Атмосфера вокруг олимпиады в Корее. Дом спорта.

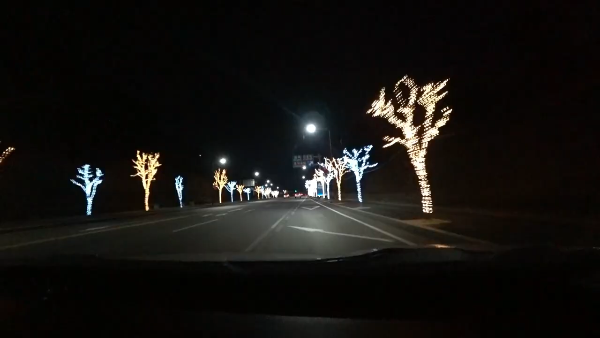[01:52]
Хотя в Корее темнеет рано, и выехали мы довольно поздно, уже после обеда.
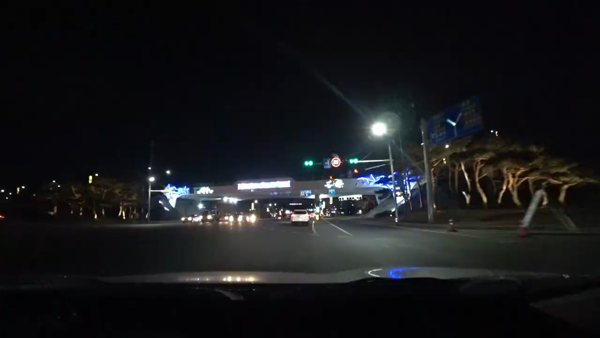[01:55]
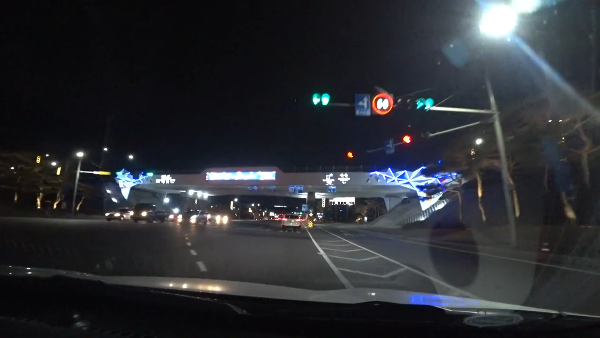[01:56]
Прибрежная провинция Каннын, где проходила часть Олимпиады, встретила нас красочной иллюминацией.
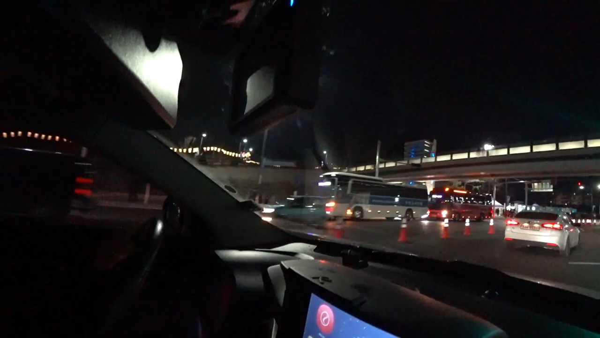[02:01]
Мы решили не дергаться ни на какие объекты на ночь глядя и просто поехать в русский дом, посмотреть, что там и как.